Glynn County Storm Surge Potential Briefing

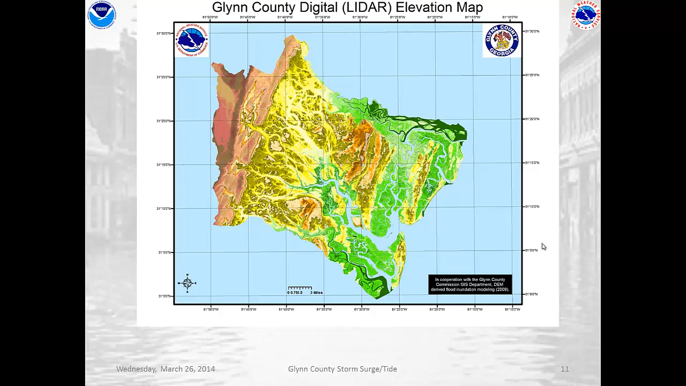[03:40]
Looking at the Turtle River, we can see it goes west of Brunswick then past Interstate 95 and cuts very, very deeply into the county. This river becomes essentially a highway for the storm surge to push into the western parts of the county and into inland areas. You can see these lines showing the main path the storm surge would take coming past the city of Brunswick and over the city of Brunswick westward into the western part of the counties and Buffalo Creek Swamp.
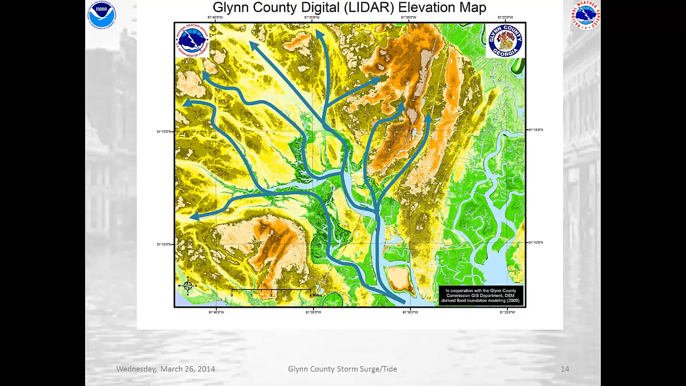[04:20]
Now, after that storm surge goes down the rivers, it's going to spread out through all the tributaries that come off of them, spreading out over the flatter lands of the counties and flooding areas extremely inland including towns like Everett and Thalman.